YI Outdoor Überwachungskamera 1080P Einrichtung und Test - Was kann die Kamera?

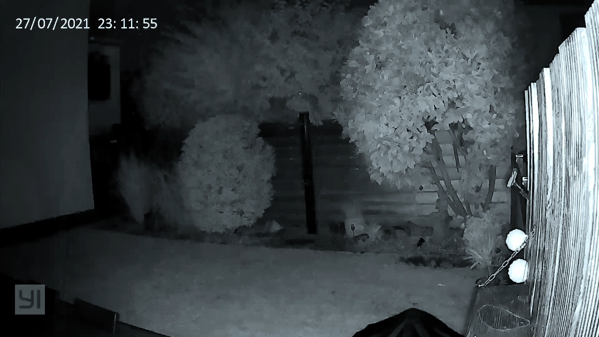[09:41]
Ja, und was hier vielleicht zu beachten ist, links hinten sieht man noch so ein Gras, was nach oben steht. So ein kleines Schilf, was wir hier haben. Und da kann ich euch sagen, ist die Bildqualität jetzt eigentlich okay aus meiner Sicht. Es könnte vielleicht ein bisschen schärfer sein. Auf der anderen Seite bei meiner UFI-Cam ist die Bildqualität jetzt an der Stelle auch nicht viel besser. Also das Gras ist jetzt auch nicht schärfer. Also wenn man es jetzt mit UFI vergleichen würde, würde ich sagen, geht es hier an der Stelle auf jeden Fall in Ordnung.